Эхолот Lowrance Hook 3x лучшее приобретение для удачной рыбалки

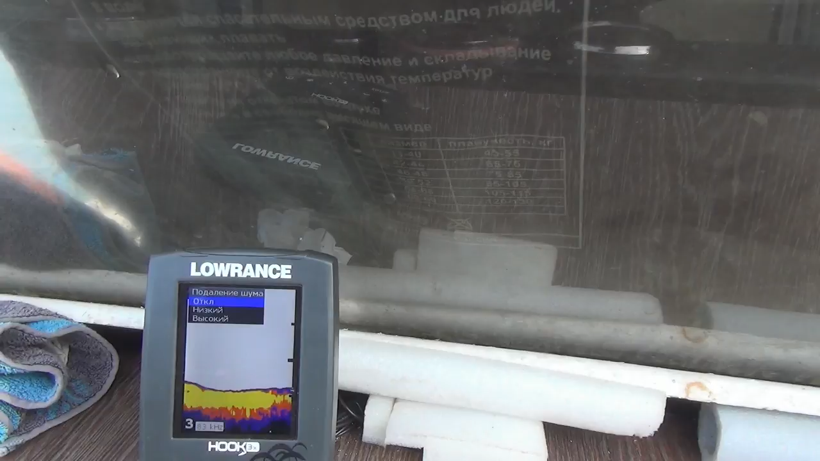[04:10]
его отключить либо поставить низкий иначе бывают
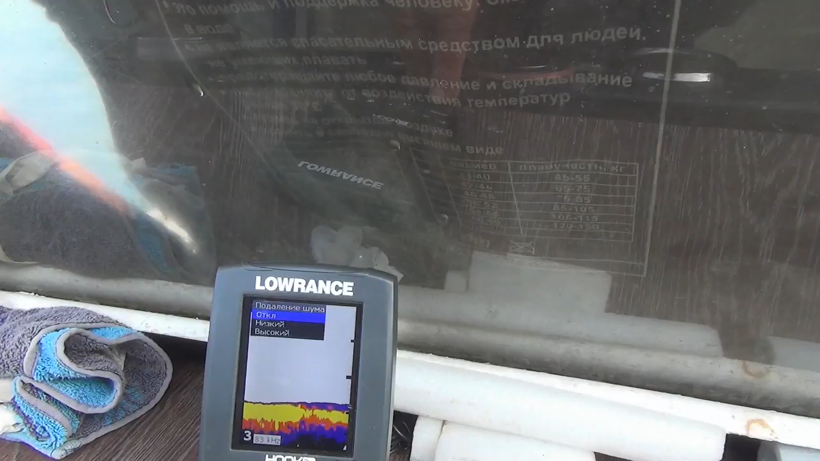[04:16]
моменты что он просто некорректно начинает показывать но я не заметил каких-то
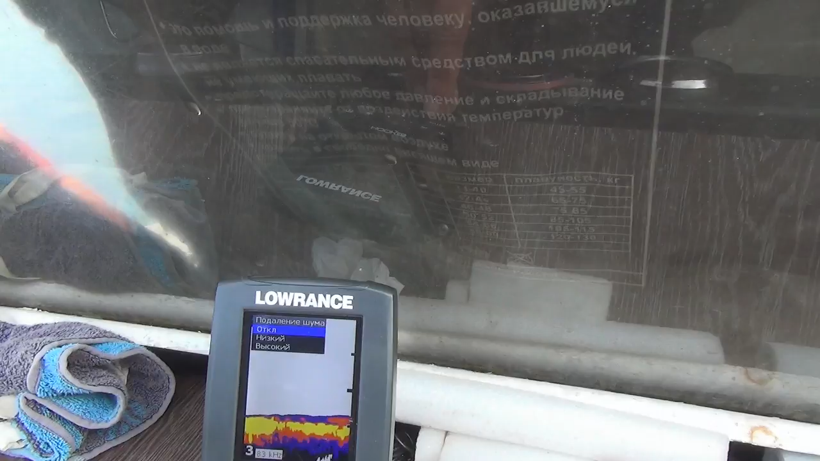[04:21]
каких-то больших помех от этот работы мотора так что
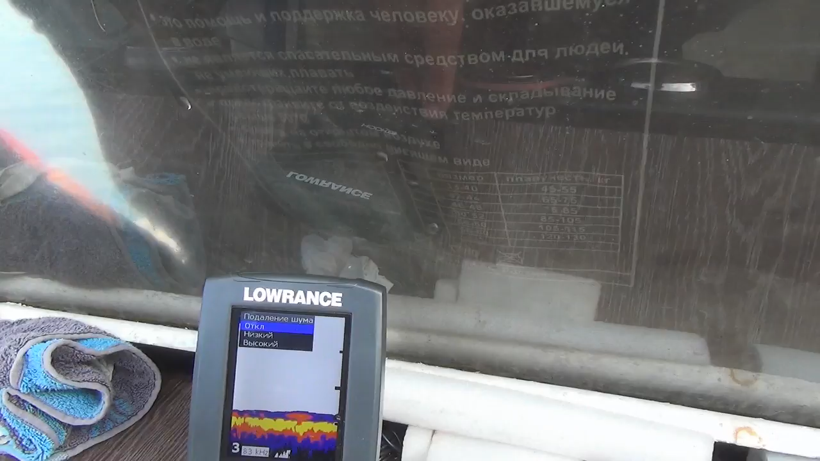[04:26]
лучше его отключить следующая
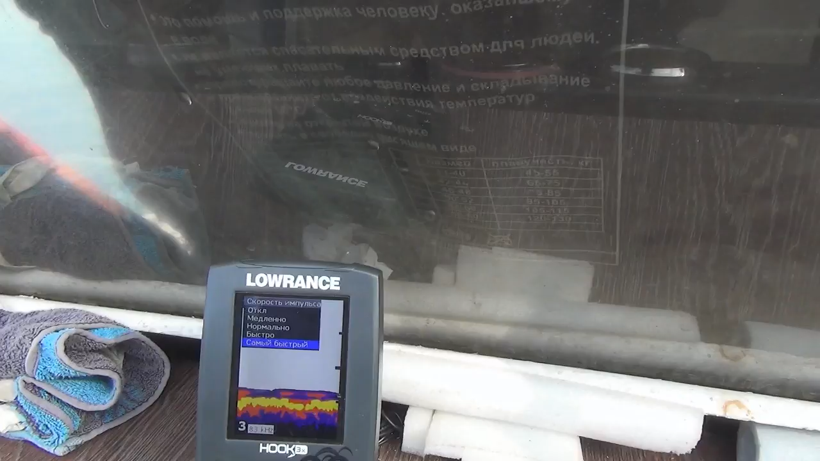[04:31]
скорость импульса это скорость прохождения луча от датчика до дна либо
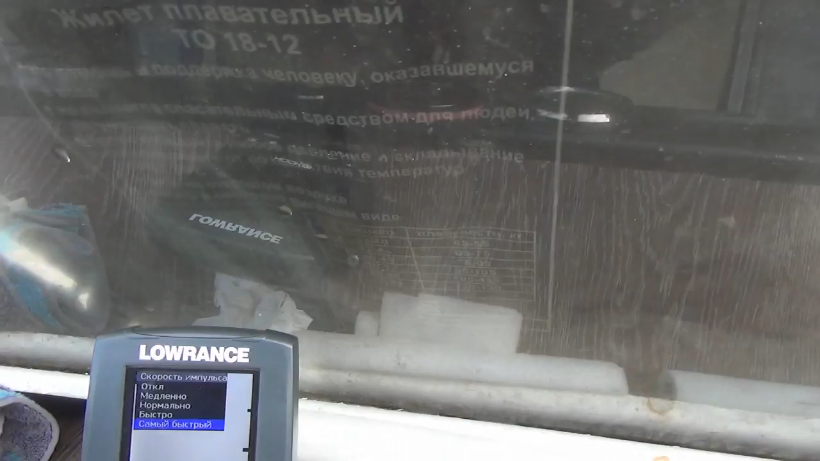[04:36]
датчика до препятствия и обратно здесь нужно ставить самый быстрый потому как
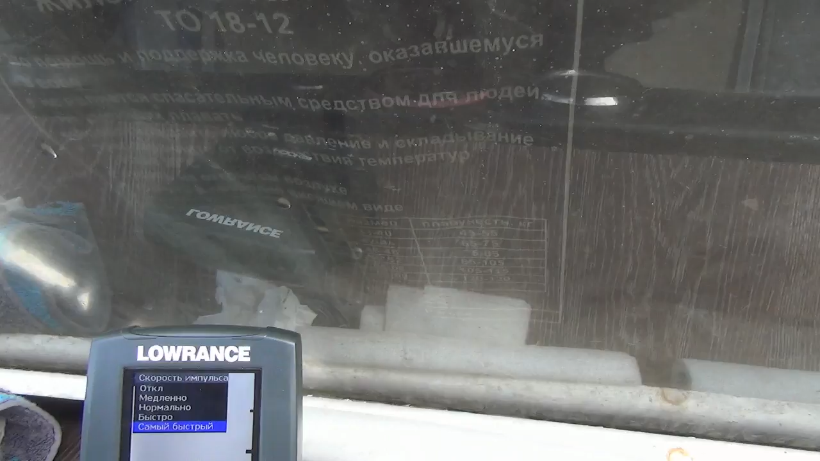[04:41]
при движении чем быстрее и пусть тем точнее информация на
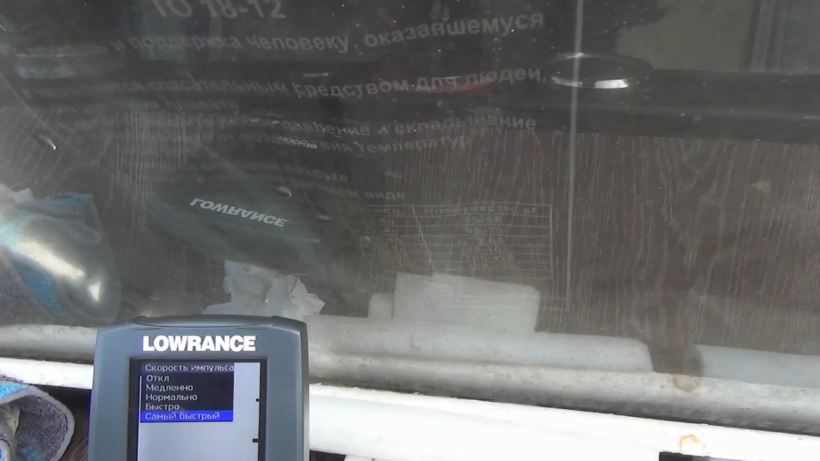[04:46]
экране просто ставьте самые быстрые не заморачивайтесь дальше цветовая линия
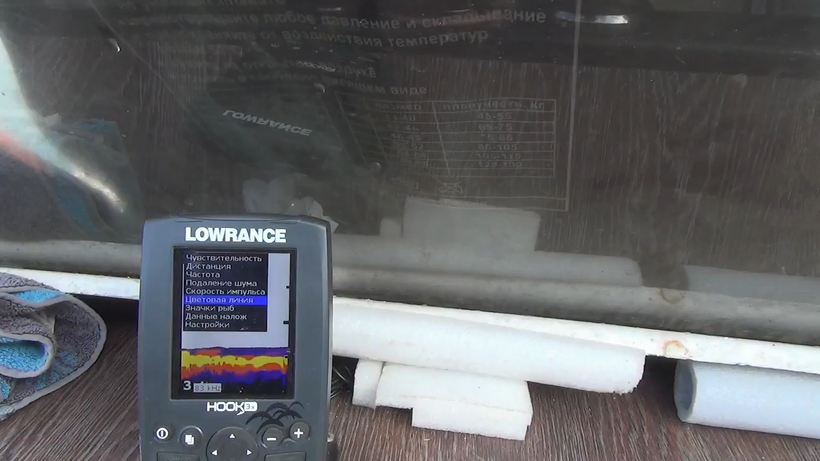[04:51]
здесь какая ситуация он показывает плотное одно более темным мягкое одно ярче здесь по желанию
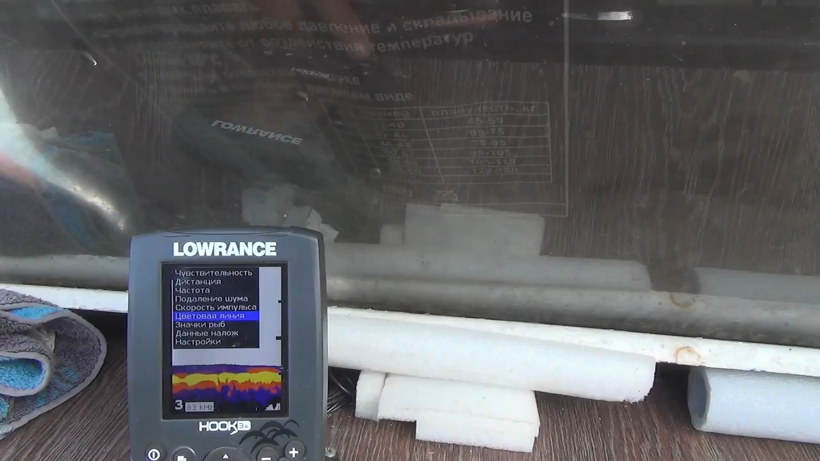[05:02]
просто в процентах можно выставить как вам удобнее хотите поярче чтобы показывал больше желтенького красненького это
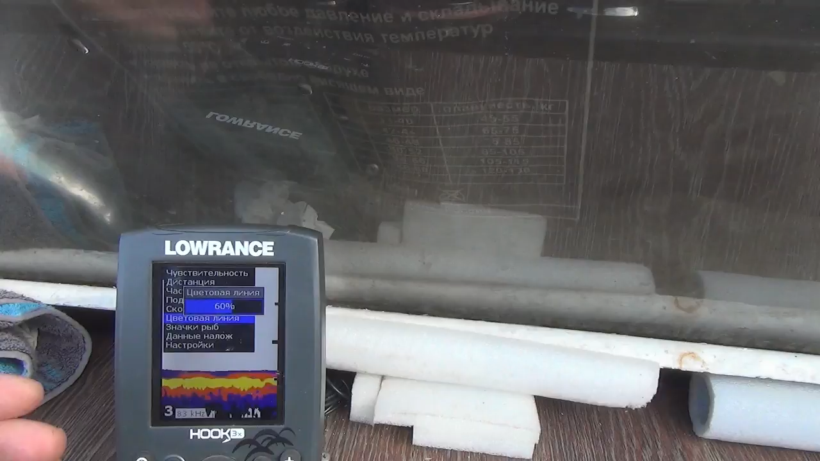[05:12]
мягкое одно эта линия будет шире если хотите по контрастней
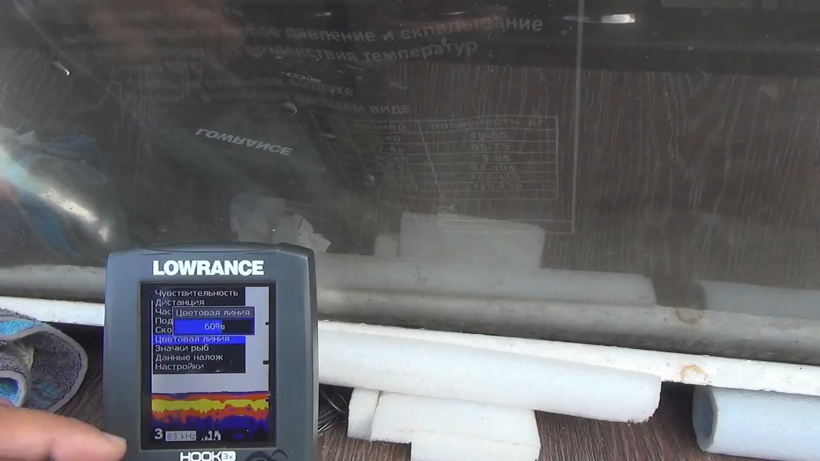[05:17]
процент ставится больше он начинает затемняться вот смотрите сейчас я ну давайте
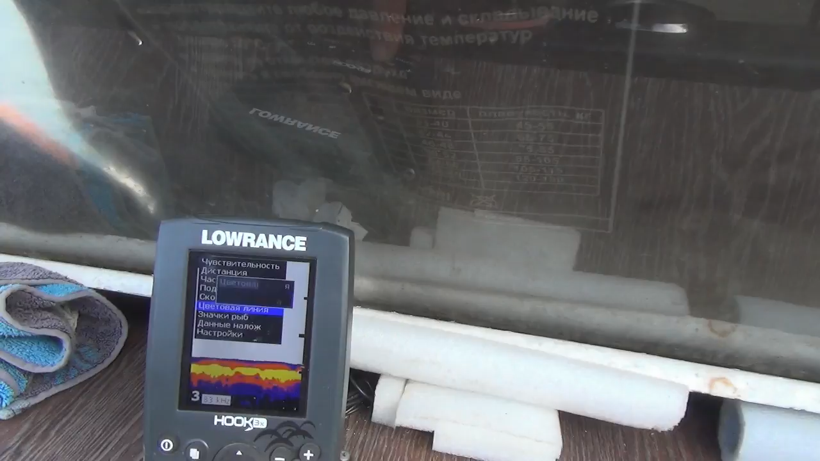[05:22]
поставим пускай даже 80
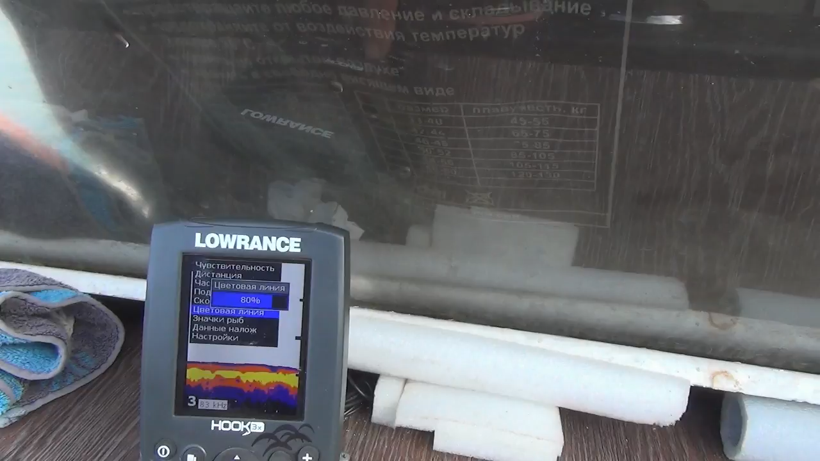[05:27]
процентов 95 90
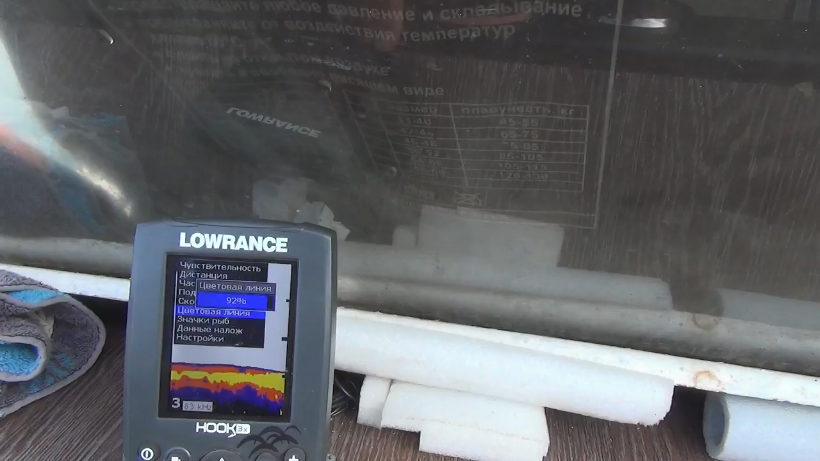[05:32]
вот смотрите что будет он будет показывать слишком ярко и в общем то не совсем понятно то ли дно у
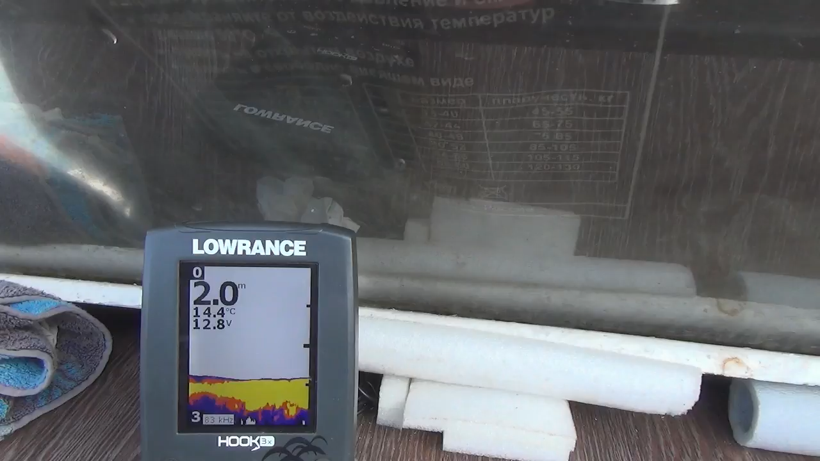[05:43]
On screen: depth 2.0 m, water 14.4°C
него мягкое то ли твердое здесь нужно поэкспериментировать по выбирать вы же знаете какое у вас но допустим ну или посмотреть
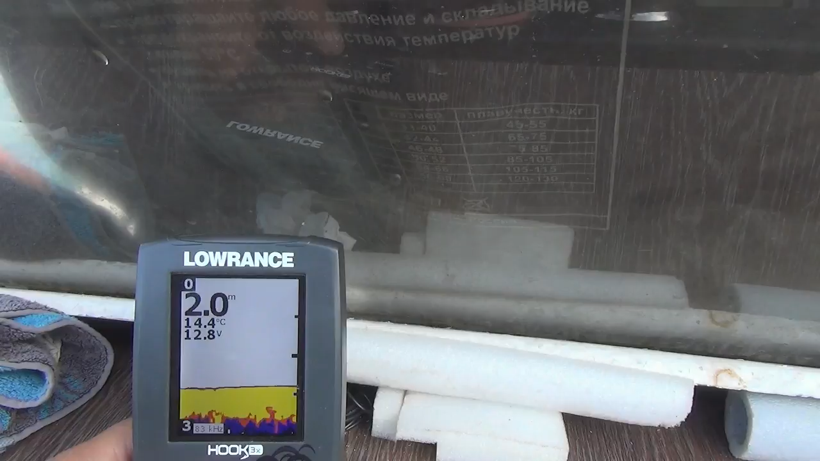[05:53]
On screen: depth 2.0 m, water 14.4°C
в определенном месте и поэтому дну просто на настроить экран следующая функция значки рыб здесь он показывает
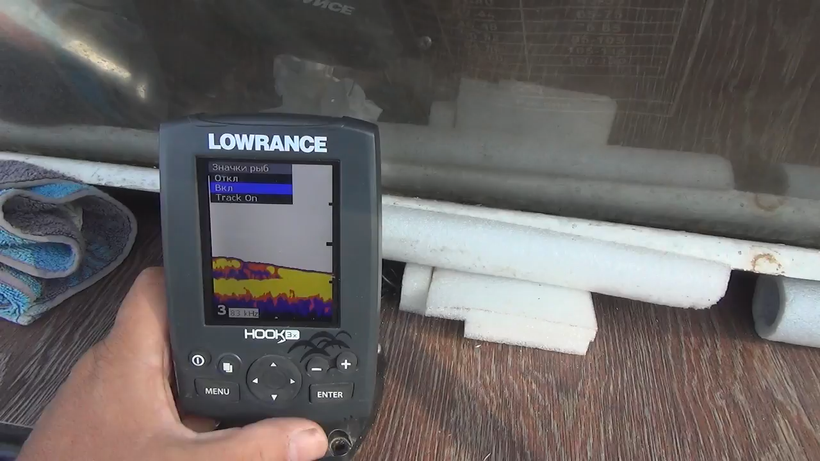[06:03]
либо символами либо символами и показывает на какой глубине она находится